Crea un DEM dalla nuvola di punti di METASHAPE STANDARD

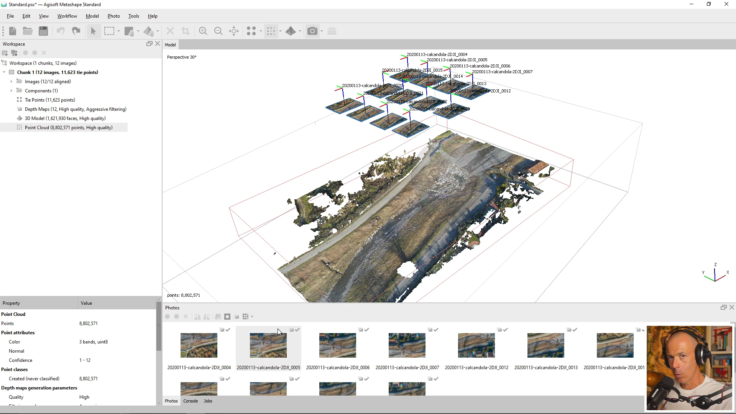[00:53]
di orientamento e di scalatura e quindi da un punto di vista tecnico è un dato completamente inservibile. Quindi non ti parlo di questo step in questo video, ti metto il link a un video in cui ne parlo e vado direttamente allo step 2, alla creazione del DEM a partire da una nuvola di
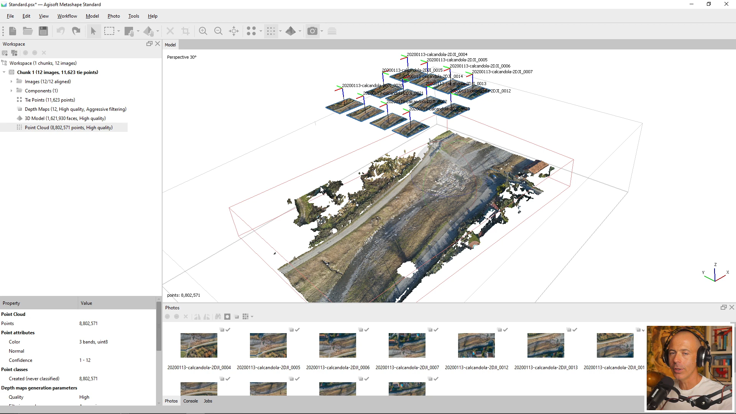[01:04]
punti prodotta da Metashape standard ma sistemata preliminarmente. Il software che ti faccio vedere sono due, uno è Cloud Compare che peraltro è il software che ho utilizzato e che ho utilizzato anche nel video che ti linko per sistemare nello spazio 3D la nuvola di punti, è un software open source per gestire dati tridimensionali,
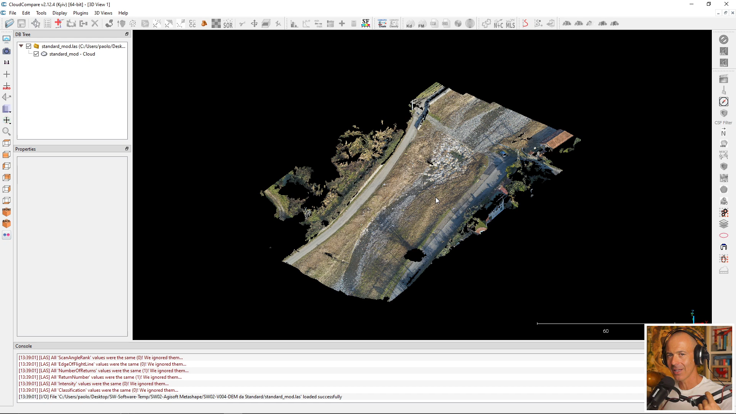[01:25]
specificatamente nuvola di punti e l'altro è QGIS che è un software sempre open source che gestisce dati principalmente
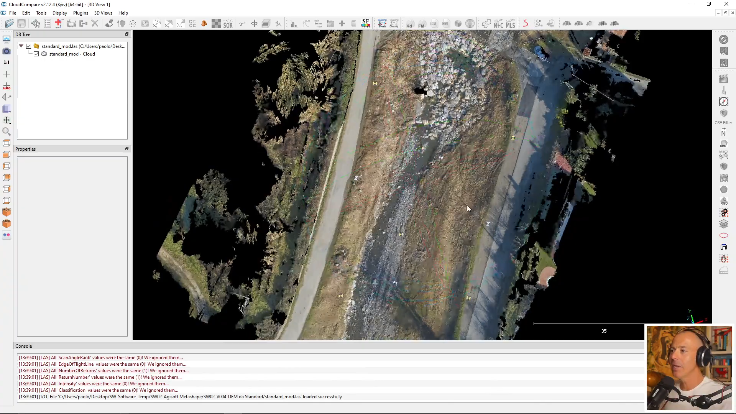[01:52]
rototraslata nello spazio tridimensionale sulla base delle informazioni di questi punti.
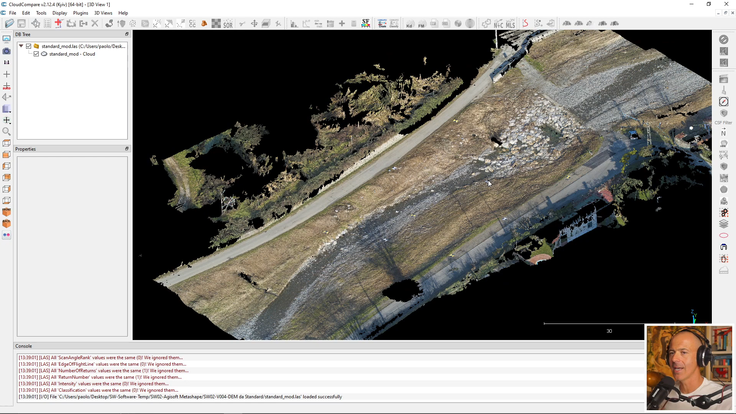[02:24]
Su questo dato ci voglio creare un DEM, un raster, un modello digitale di elevazione. La prima cosa che faccio è ritagliare questa nuvola di punti per tenere soltanto le parti che effettivamente mi interessa trasformare in un raster,
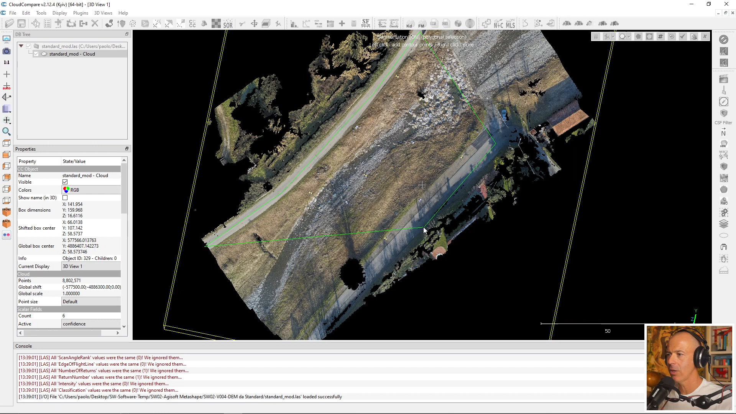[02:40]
quindi faccio un ritaglio un po' veloce alla parte di alveo lasciando fuori le zone esterne anche un po' più sporche.
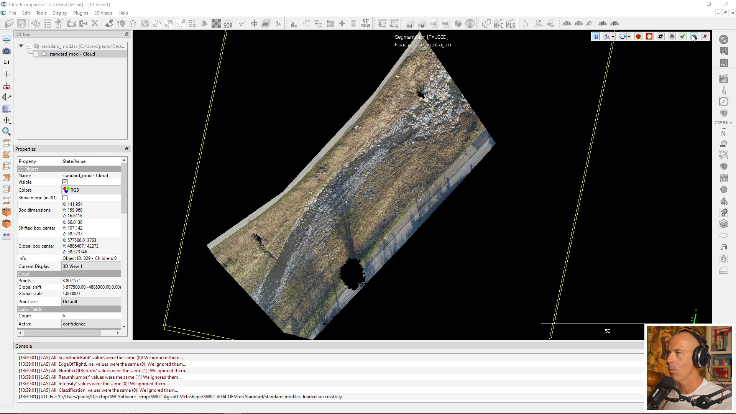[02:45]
Ora che ho il dato ritagliato utilizzo il comando di rasterizzazione dentro
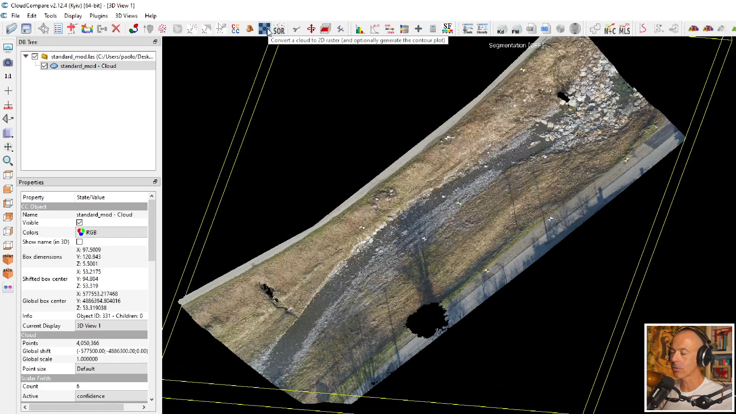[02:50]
Cloud Compare che trovi nel menu principale associato a questa icona, questa scacchiera.
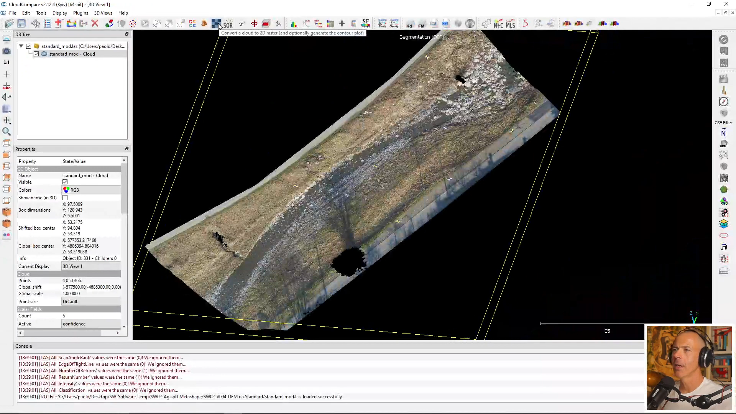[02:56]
Quando lo lanci ti chiede una serie di cose su cui vado abbastanza veloce
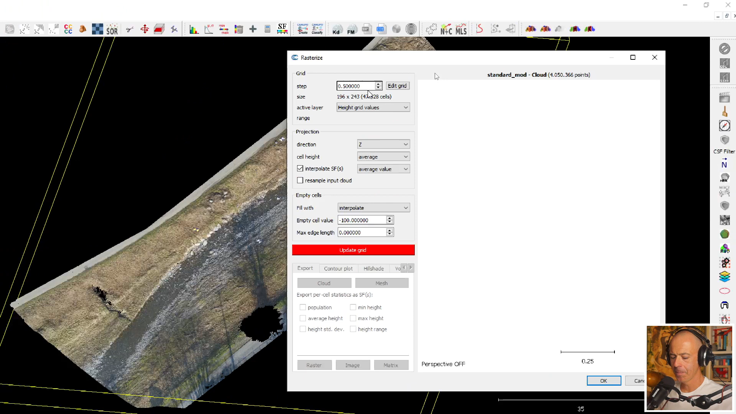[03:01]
ma per alcune delle quali vale la pena farci una riflessione o meglio dirci due parole.
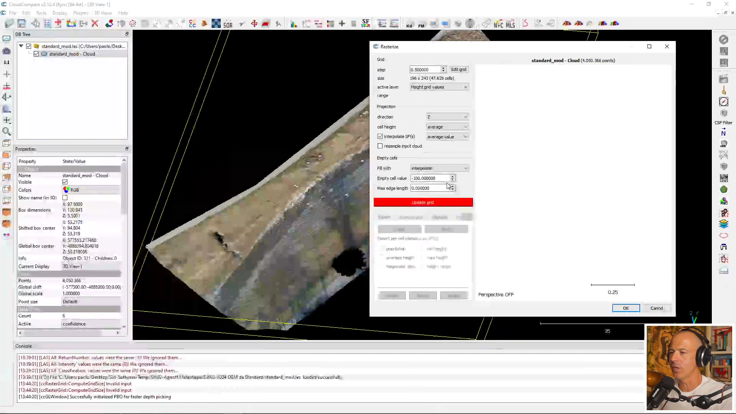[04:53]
Una volta che hai finito Update Grid, ti viene fuori questa specie di bandiera che in realtà è legata all'area che viene utilizzata per creare il DEM, ossia il software prende la nuvola di punti, la proietta sul piano XY, ne calcola l'inviluppo 2D, cioè disegna un rettangolo che contenga la nuvola di punti e crea il raster sulla base delle informazioni che sono contenute all'interno di questo rettangolo.
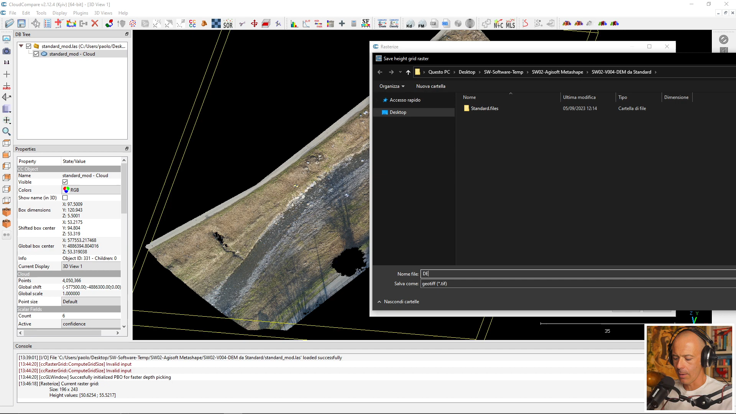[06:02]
lo chiamo demcc, l'unica opzione che Cloud Compare ti mette a disposizione per il formato di file del raster è il geotiff,
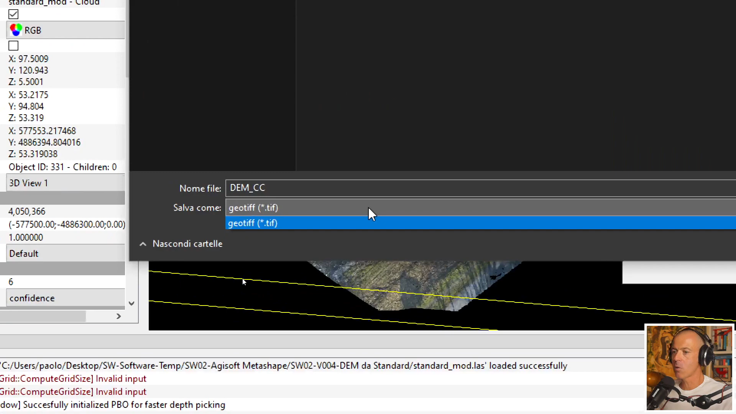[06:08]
salvi, e lui ha creato un raster che per la cronaca pesa 370k, quindi molto poco. È vero che questa nuvola di punti non è molto numerosa, sono 4 milioni di punti.
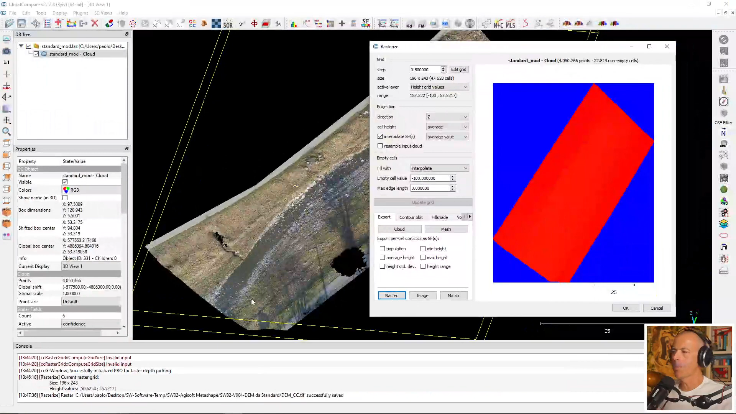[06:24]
Qua posso chiudere. Ti faccio vedere il raster portato dentro QGIS che a mio avviso oltre a essere il secondo software che ti faccio vedere è il software più indicato per vedere questa tipologia dei dati.